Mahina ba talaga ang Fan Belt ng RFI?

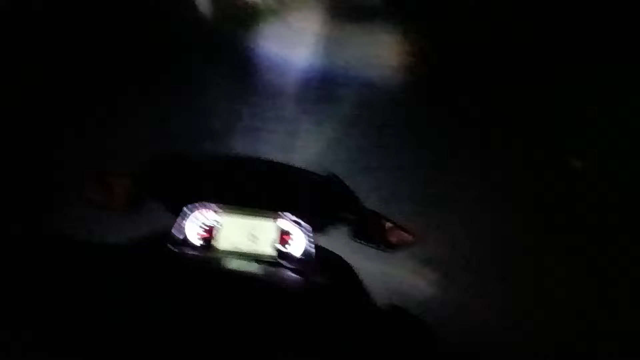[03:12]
sa mga motorcycle store dito na kasukat niya. Ako talaga sa experience ko, nahirapan ako humanap ng mga kasukat na panbelt ng RFI. Marami na ako nasubukan, talagang ano, hindi siya kasukat. Yung ginagamit natin yung bando panbelt na talaga napili natin sa Shopee Lazada lang meron.
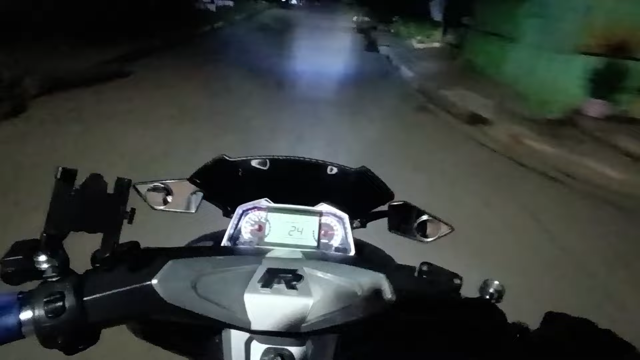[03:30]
Sa bagay, maaga pa naman, nasa alas 7:30 lang ang oras ngayon. Sa totoo lang, believe po ako dito sa lighting system ng RFI. Biro nyo ito, mag-aapat na taon na siya.
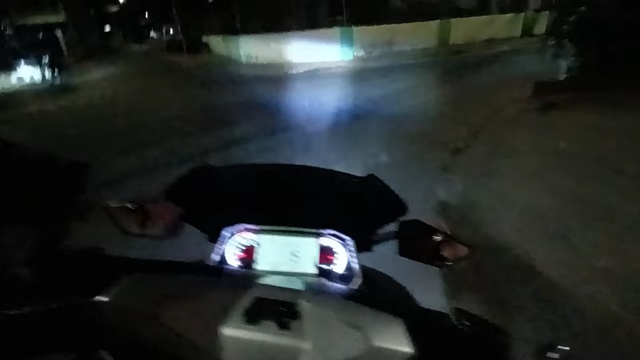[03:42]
Pero yung LED lights niya, wala pang sumasupply, wala pang nagkakaproblema. Lahat po, wala pa tayong pinapalitan mula sa headlight, DRL, turning signal, daylight stoplight. Yan, kompleto pa po.
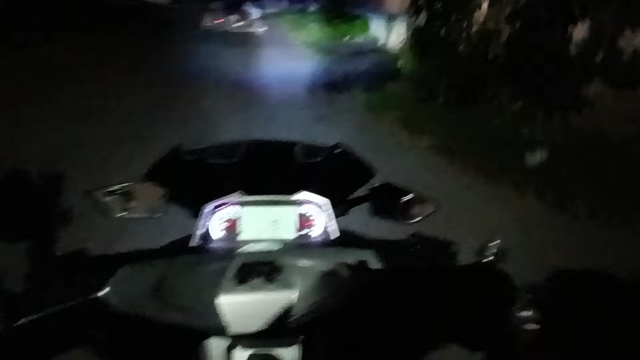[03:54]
Parang bago pa rin siya. Nakita nyo, di ba, ang lawak ng kanyang buga. Inalis ko na yung ating mini driving light kasi sa totoo lang, medyo napapansin ko parang malakas kumusumo ng baterya.
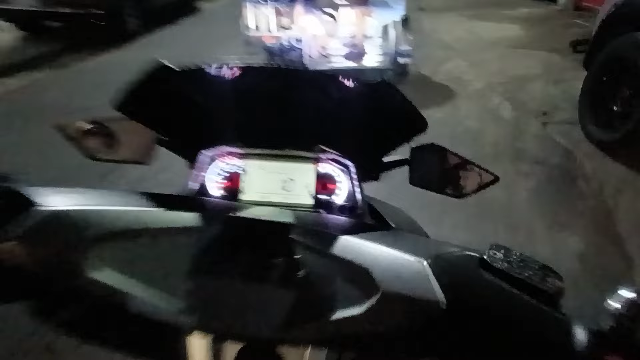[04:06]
Kukurap-kurap yung ating mga LCD dito sa digital panel kapag ginagamit ko yun.
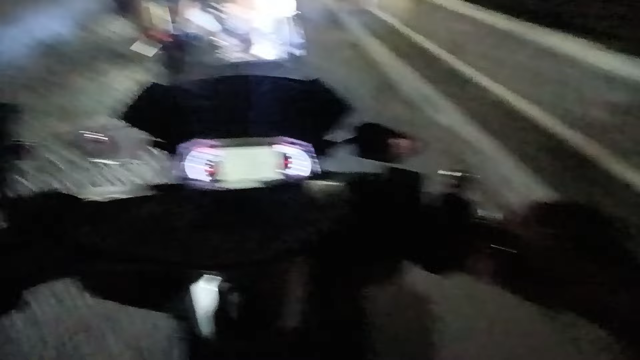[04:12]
Nakikita ko bumabagsak yung ating bar ng battery. So maganda, tinanggal na natin at hindi naman talaga kailangan.
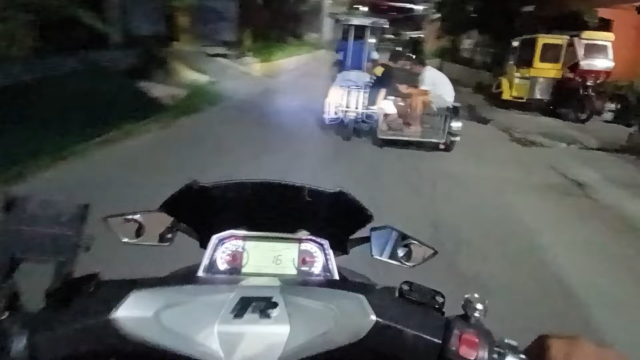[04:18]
At okay na itong stock na ilaw lang.
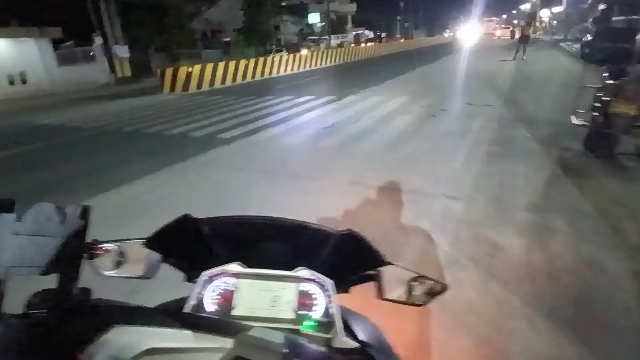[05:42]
Dito lang tayo sa tabi. At ano na po ito eh, highway na eh. Dito. Alam nyo, kaya meron yung island sa gitna. Nilagyan na kasi accident prone area po itong highway na to. Marami na akong nag-wish ng buhay dyan. Kaya ingat-ingat tayo pag sa highway. Okay, eto na tayo mga riders.